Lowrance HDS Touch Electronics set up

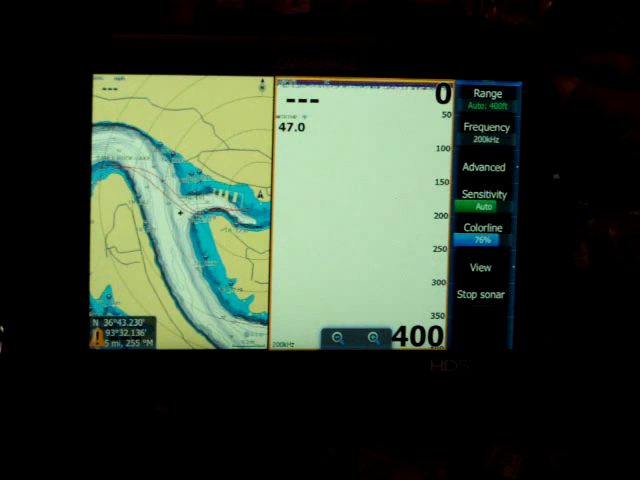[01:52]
In these new touch screens, the menus are real similar to the same as they are like on the HDS 8's and the HDS 10's, but I'm going to hit my pages up here, my sidebar will come up and I'm going to go to settings.
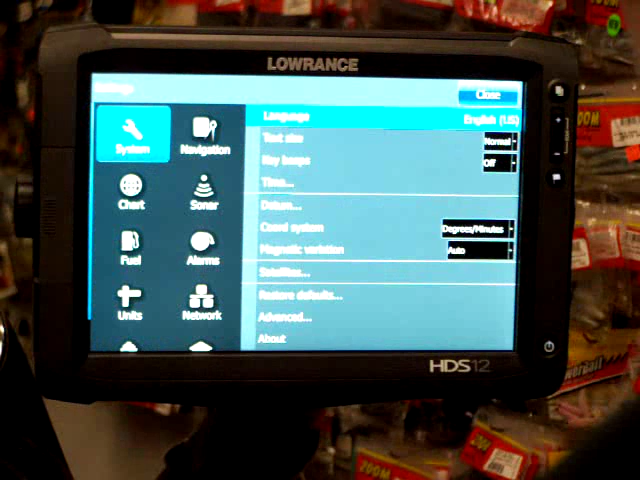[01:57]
Now, one of the first things I'm going to do is go to sonar and over here where it says installation,
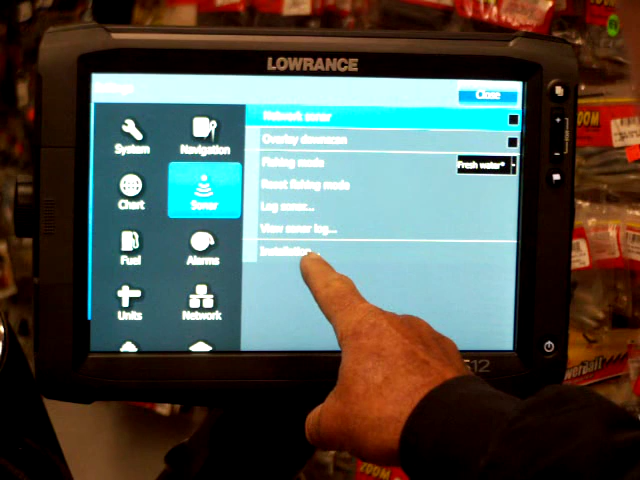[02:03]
I'm going to hit that. What that's going to do, I'm going to come down here to transducer type, so you're going to hit that. Then you're going to have a list of transducers that you've got different options to choose.
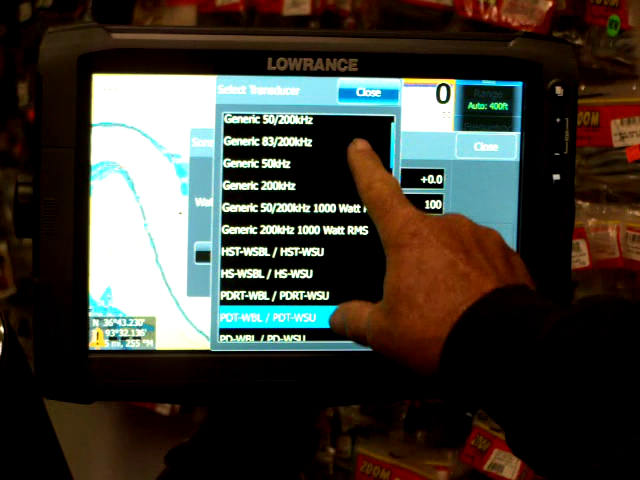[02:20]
You can just scroll down until you get to the one you've got. If you've got a, like on your front graph, if you've got a built in transducer on your trolling motor, that will be a generic 83 to 200.
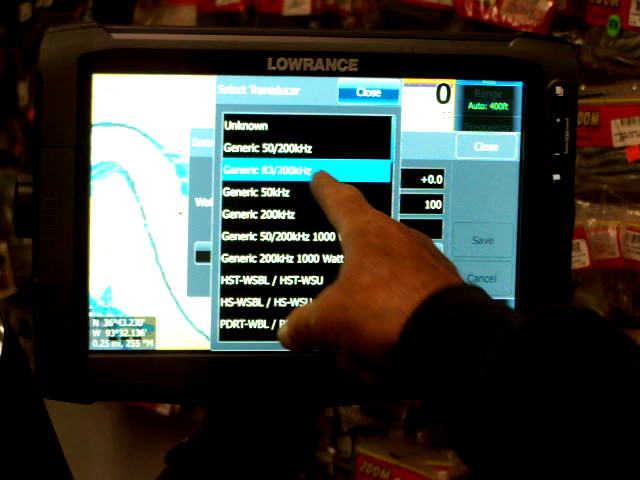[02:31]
Now the one I've got is, I'll actually have to close out of this, the one I've got is a PDRT WBL.
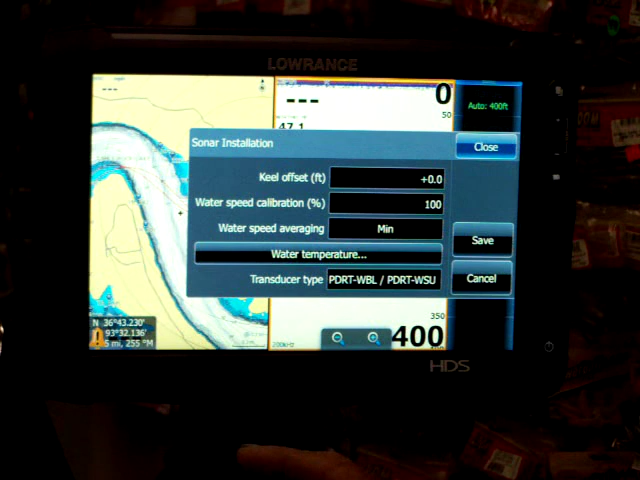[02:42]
If you're not sure which transducer you have, where your connections go on the back of your graft, there's a little silver tag on there that will tell you what transducer you have on there.
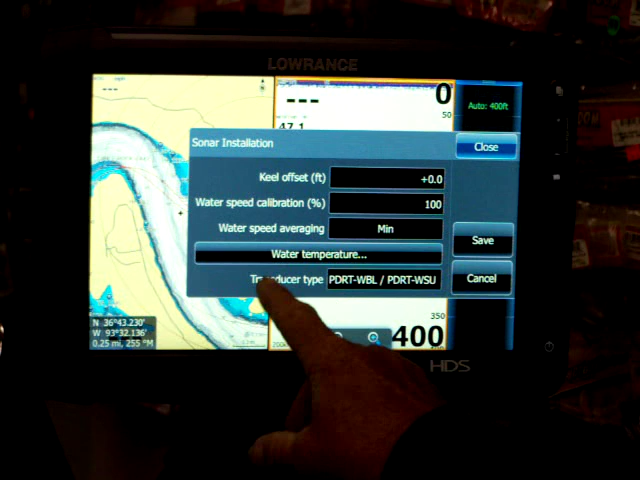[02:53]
So once you get the right transducer picked out, you just save and hit that. Now, one of the other things I'll do is I'll set up my edit overlay data, which is like my depth,
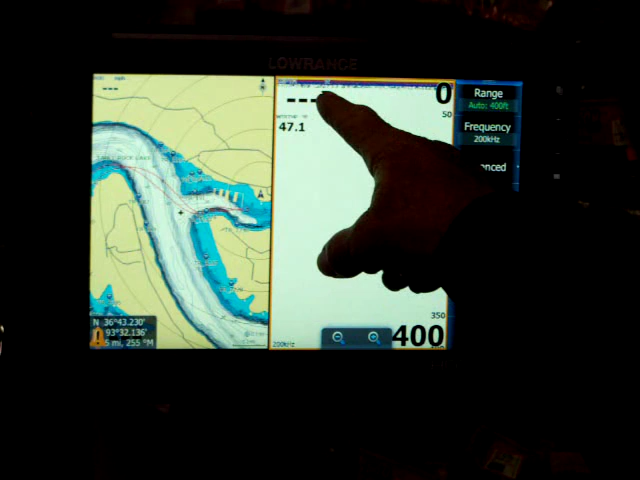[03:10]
which it's not showing right now because I'm in the shop, but it's got my water temperature. Over here on the top left, I've got my speed and then down here on the bottom,
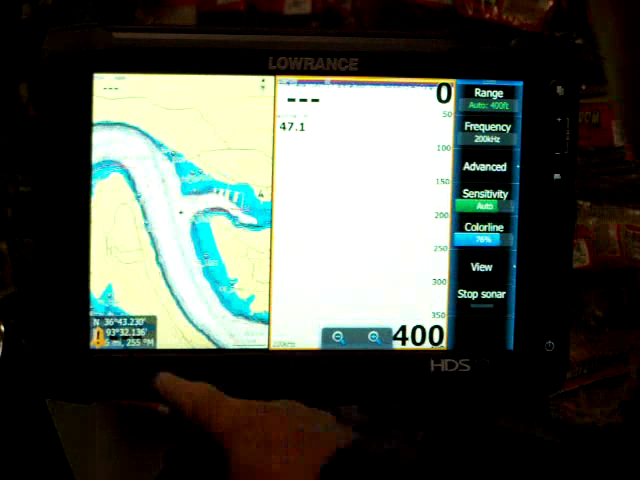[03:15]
I've got my time right down here. Now, to get to that, just pull the screen down and it'll have your edit overlay. And now over here, you can add it, you can change it and you configure it. What you configure is, is basically the size that you want. When you pick the size you want, you go back. If you want to move it, you just hit add.
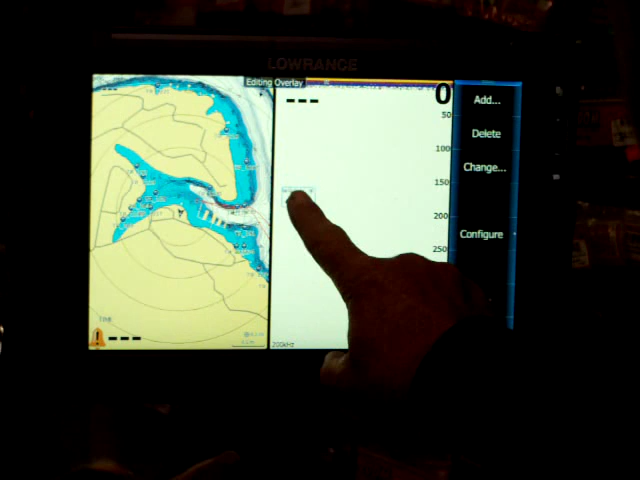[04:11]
You can put it wherever you want on your graph. If you wanted to take your time and put it someplace different. And when you get done with everything, just hit save.
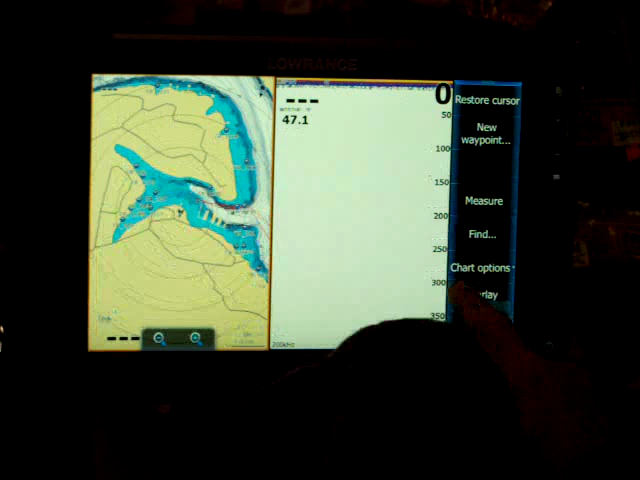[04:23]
And then I'll go back to... See now, whichever screen I touch, kind of like the HDS Gen 1's and Gen 2's. If I touch the sonar screen, all my... Clear the cursor there. But all my buttons on the side here, this will all be related to the sonar. If I hit the chart page, then this will be my chart options over here.
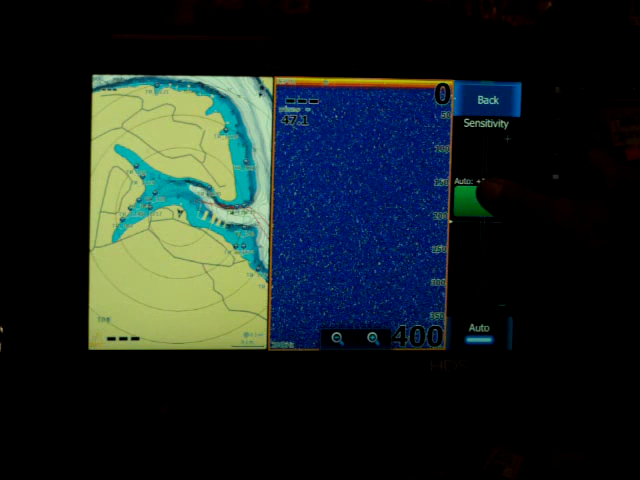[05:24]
But even on auto, you do have a little bit of adjustment. If I get to a spot where I'm picking up a lot of clutter on my graph, you know, you can go up or down with your sensitivity here. I usually start out about, you know, minus 3 or 4%. And like I say, if I'm getting clutter, I'll decrease it. And if it's real clear, I'll increase it until I just barely get a little bit of clutter. So you can always adjust that, you know, on either graph. Another thing I'll do a lot, if I'm running down the lake and I decide to fish, I usually don't like both graphs on at the same time.
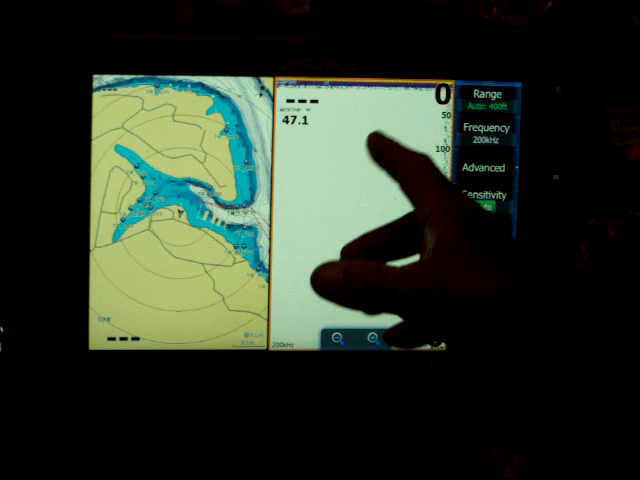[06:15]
Now, if I want to stop both the GPS, my fingers are, the graph's not picking up my fingers real good. But anyways, if I want to stop both the GPS and sonar, just hit the power button once and hit standby, and the unit will go to sleep.
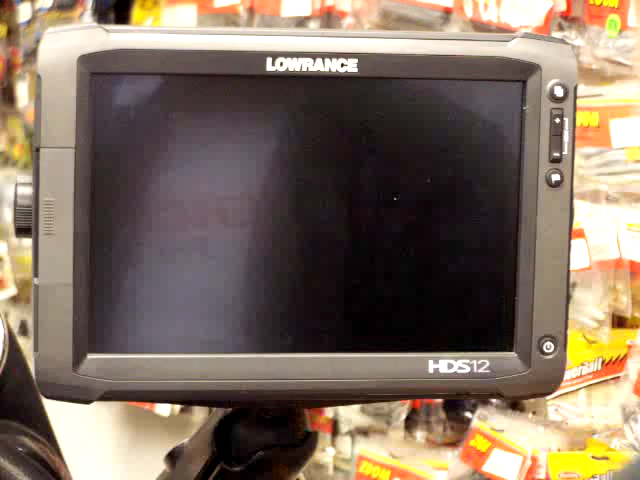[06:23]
Now, when I get ready to get back down here to go to a different location, I'll just hit the power button,
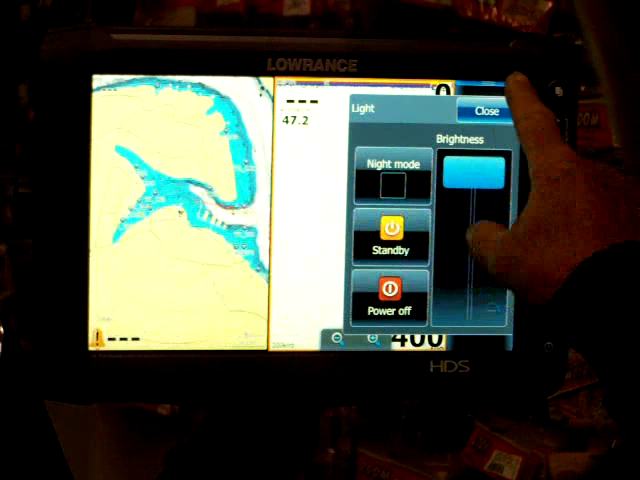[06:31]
close it out, and it's back to the way it was. But usually, when you're up there fishing, I want the sonar shut off on this one here. Now, another thing I like to do is, I'll go back into settings, and I'll go to sonar.